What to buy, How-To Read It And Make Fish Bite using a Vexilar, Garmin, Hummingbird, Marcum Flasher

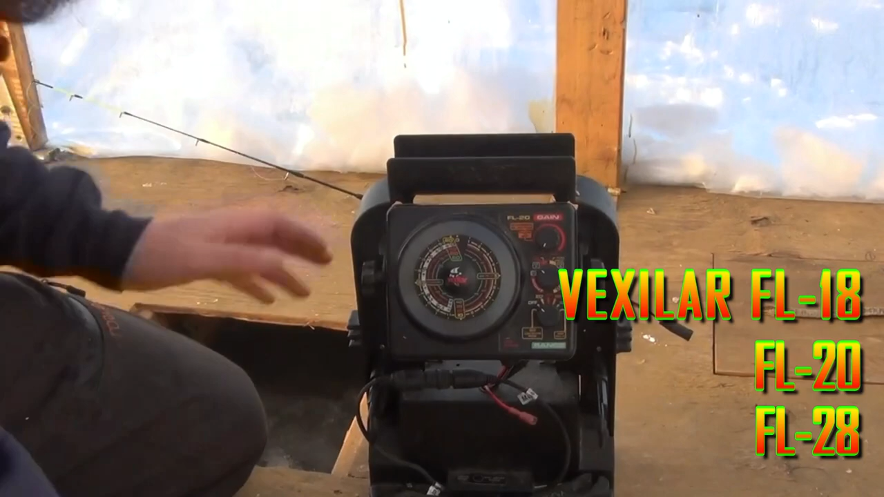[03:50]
So that's this device, uh, on the back, you got your battery readout. Keep that thing charged, even charge it up in the summer.
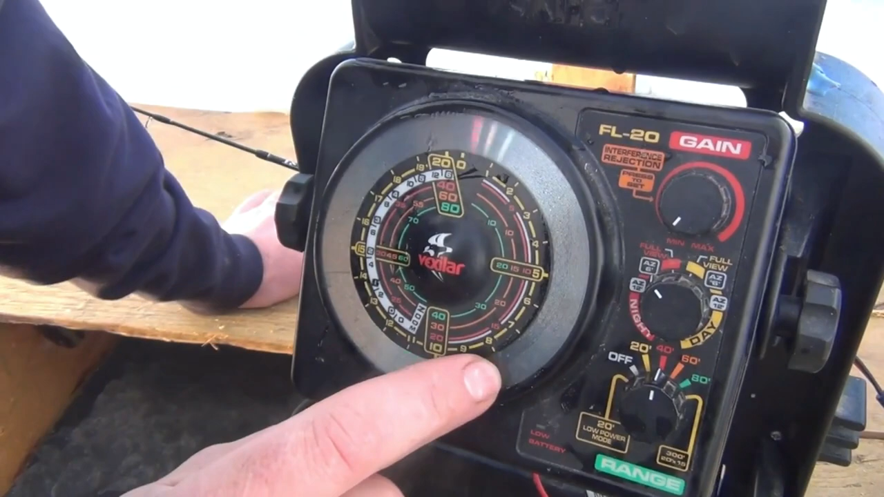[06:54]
It looks like there's something going on on the bottom.
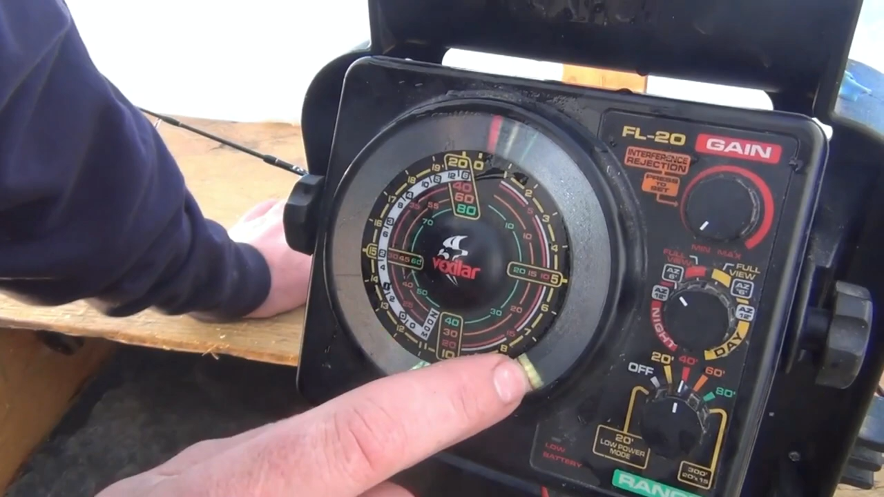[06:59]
But if you only had an FL8, FL12, this is your game, basically, which isn't that big of a deal.
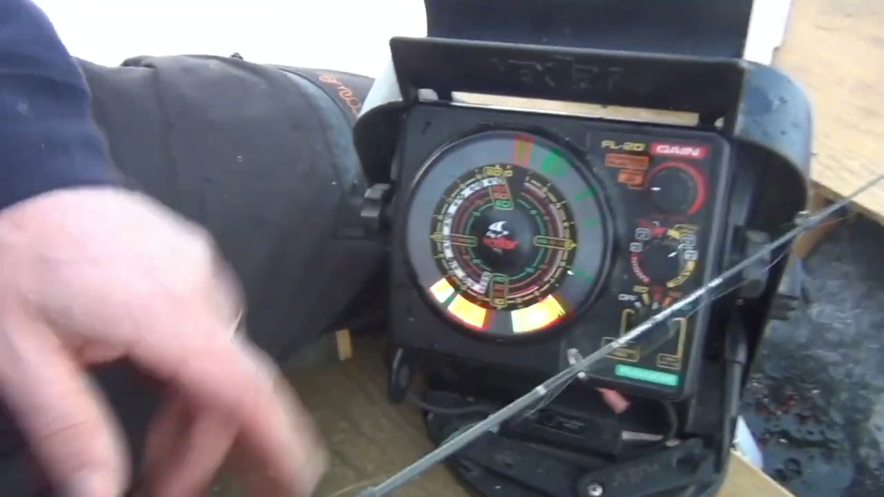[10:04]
And look at these, their fish are already excited to see that lure on the bottom. So, we're going to bounce that.
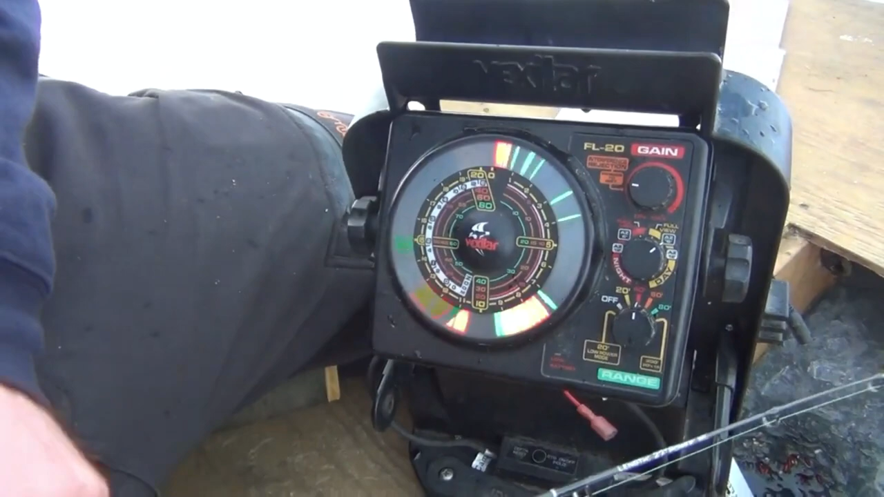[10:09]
Again, this is, it's reading it, oh, there's, the bottom part is the chain of that chain jig.
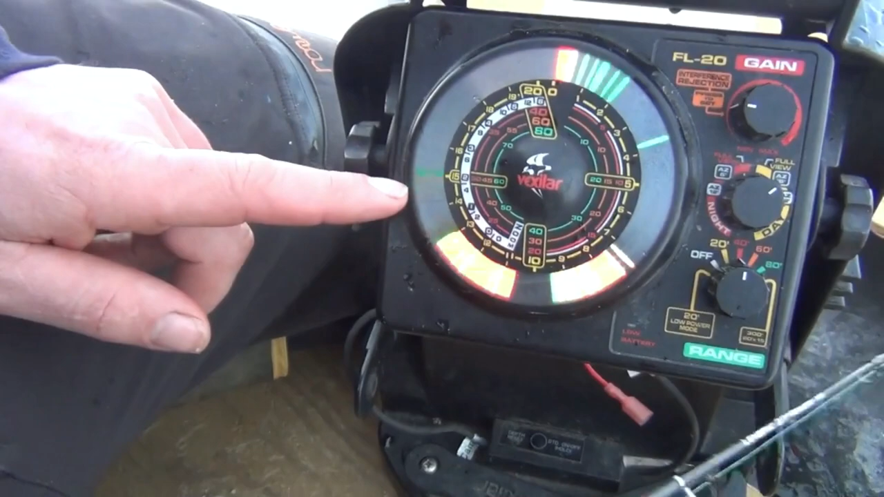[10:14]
And there is at least three fish down below. And I'm actually, I'm tempting them. I'm staying a little out of their comfort zone and forcing them to come to me to a point.
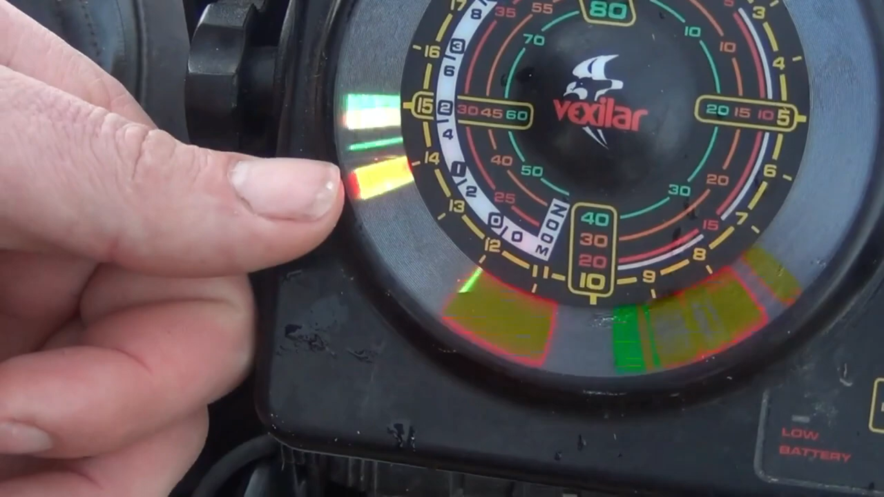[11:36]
So as he gets redder, that actually means, he's not getting bigger. He's getting closer to the dead center of the cone.
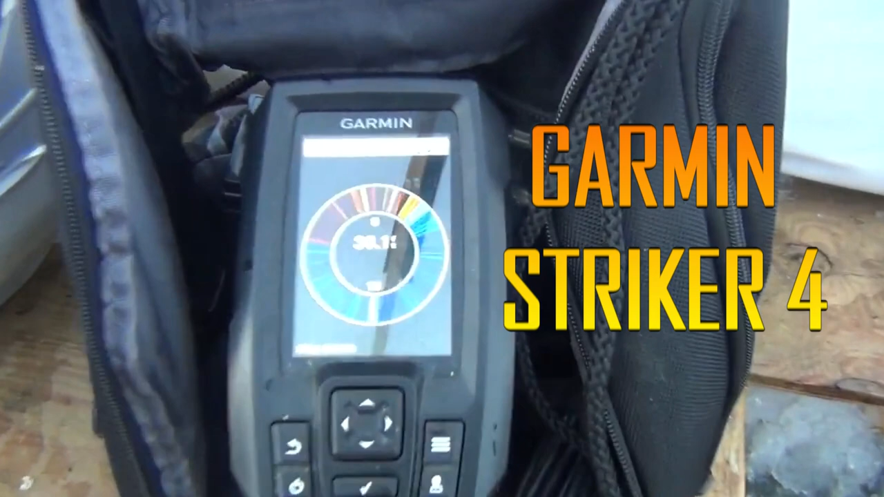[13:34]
See, there's not much of a difference in noise with this Garmin Striker.
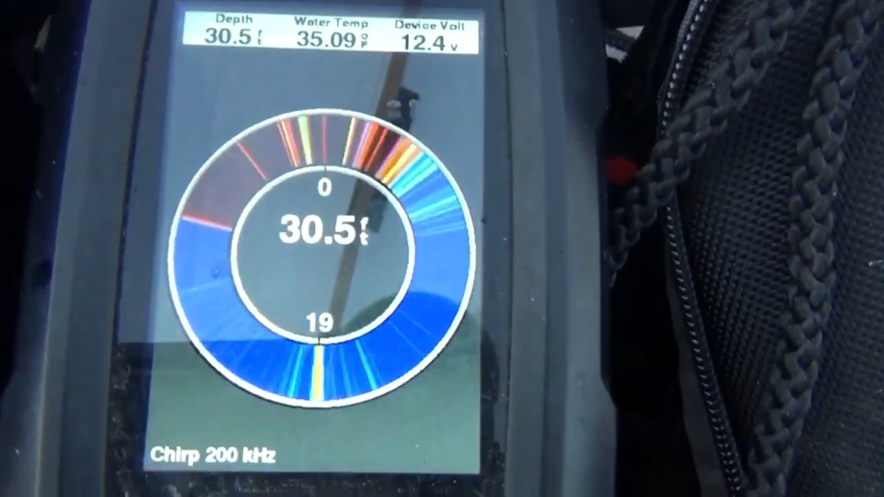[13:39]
On screen: depth 30.5 ft, water 35.09°F
You know, this is a lot cheaper device. And it still can get the job done. Particularly in deeper and shallower water.
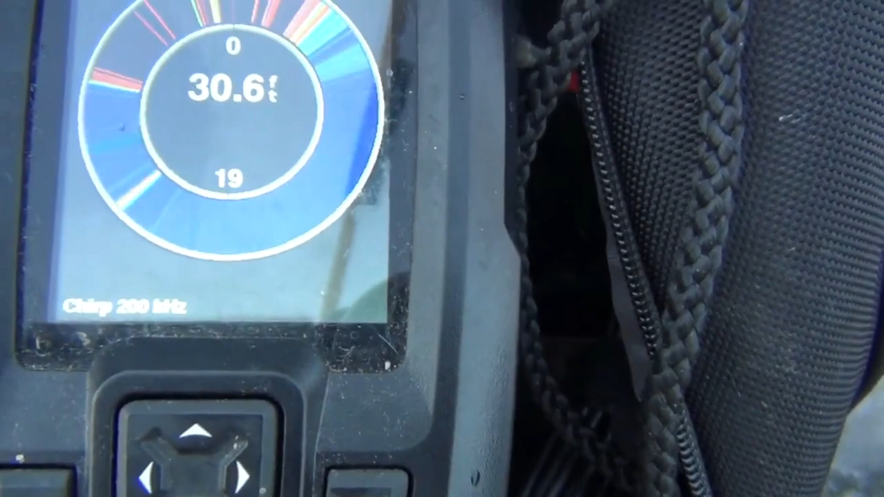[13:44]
30 feet, this is a bit much.
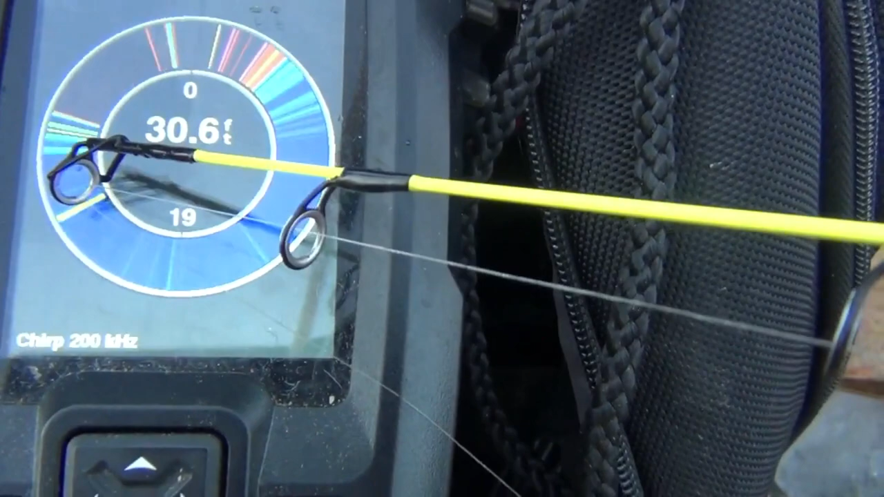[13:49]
That is my jig. Mark, you want to try jigging on this?
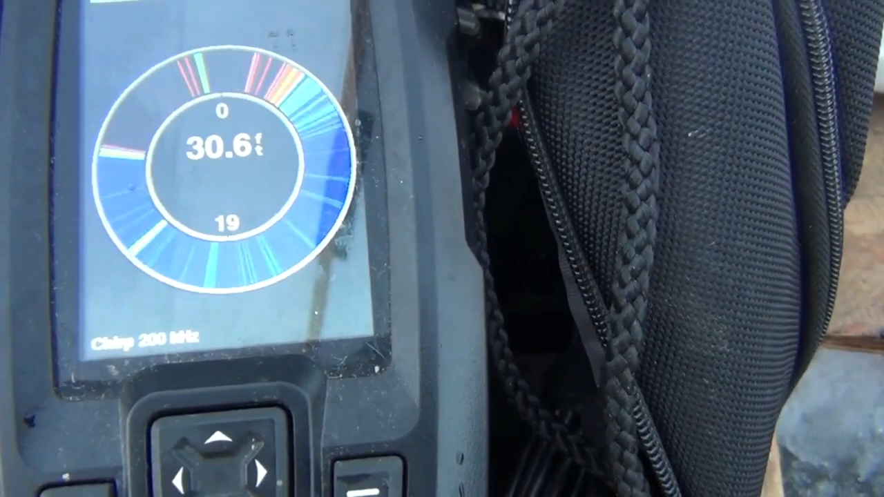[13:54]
We're going to do a little bit of a sample.
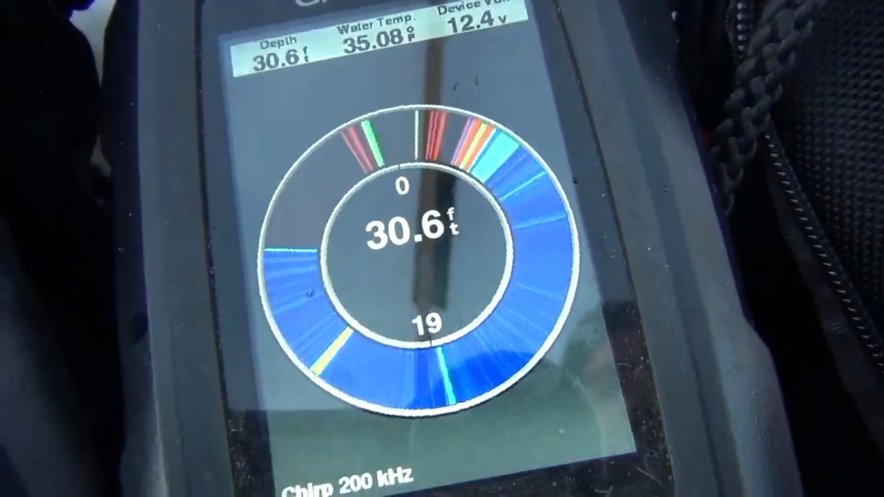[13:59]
On screen: depth 30.6 ft, water 35.08°F
See, it doesn't have the zoom screen like the Vexlar 20 does. The FL 20 does.
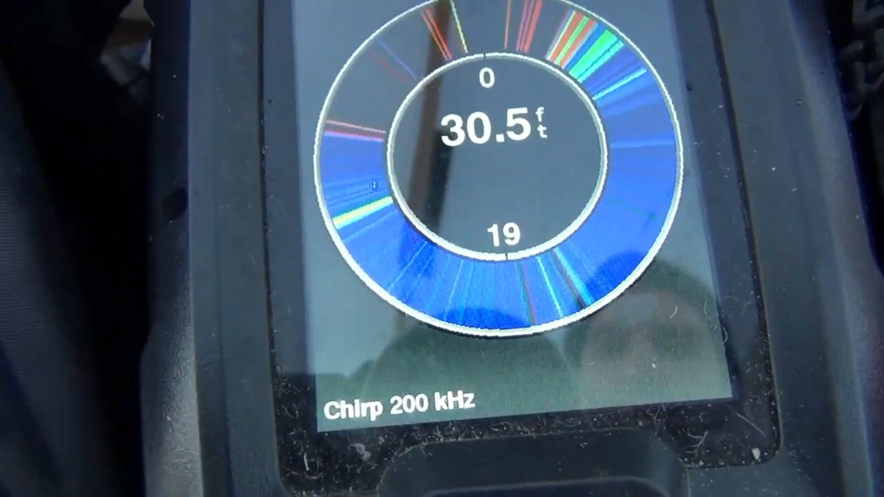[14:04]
On screen: depth 30.5 ft
But you can still get it done. So now you hit bottom.
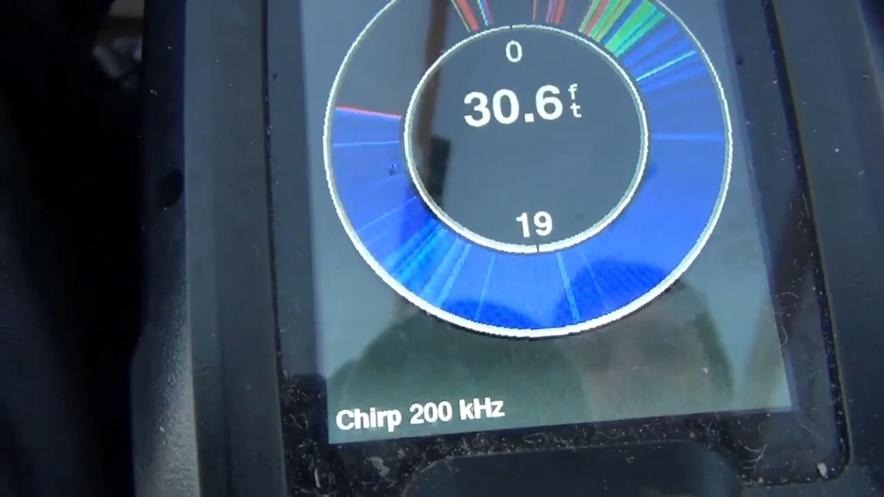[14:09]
On screen: depth 30.6 ft
Now lift up slowly, Mark. There he is lifting up slowly.
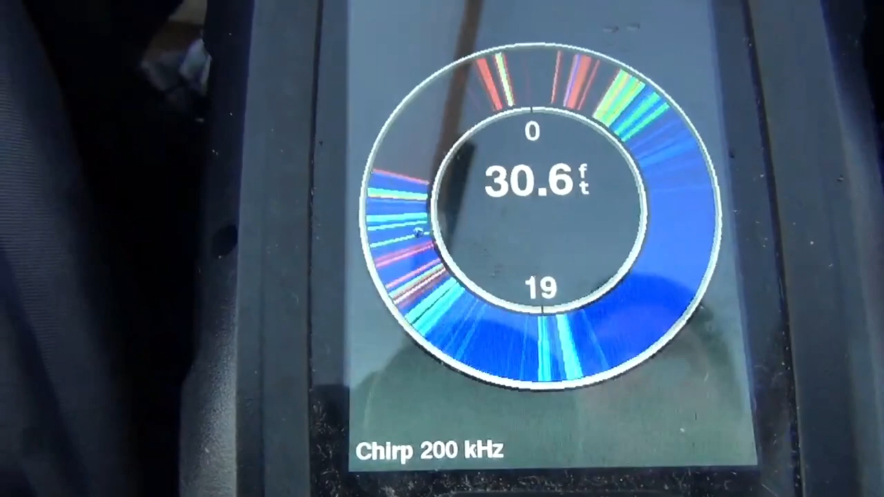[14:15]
On screen: depth 30.6 ft
And there comes a fish. Maybe that's another crappy. Oh, oh. So there it is coming.
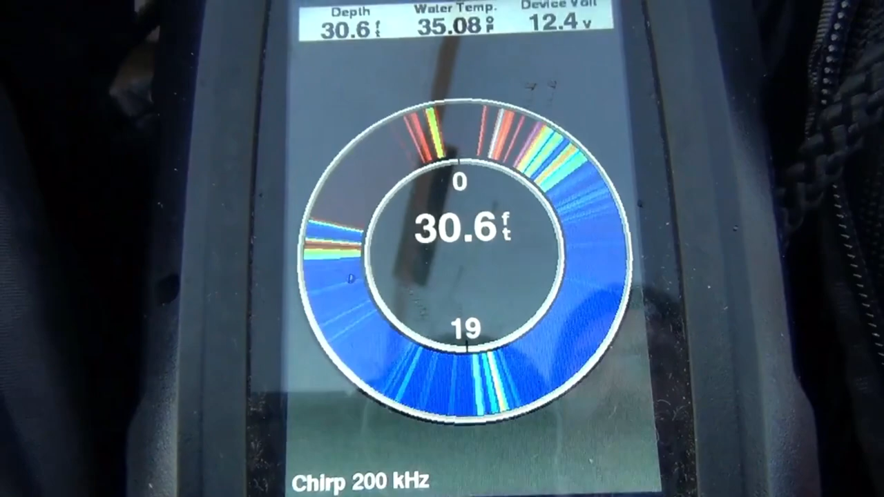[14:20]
On screen: depth 30.6 ft, water 35.08°F
There's two fish after you now. I feel it. If you feel it, hit him. Yeah, I don't think he's got it. Oh, okay. You got two of them chasing. You got him. You got him. All right.